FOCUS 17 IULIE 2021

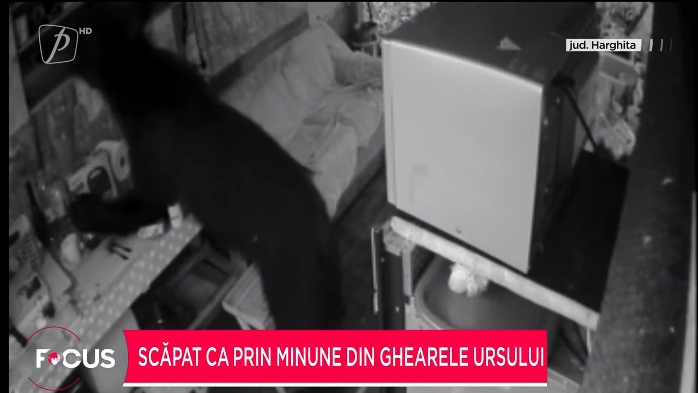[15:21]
În urmă cu câteva luni, un urs a intrat în bucătăria unui localnic și s-a servit cu ce a dorit. Și în Vrancea urșii fac răvagii.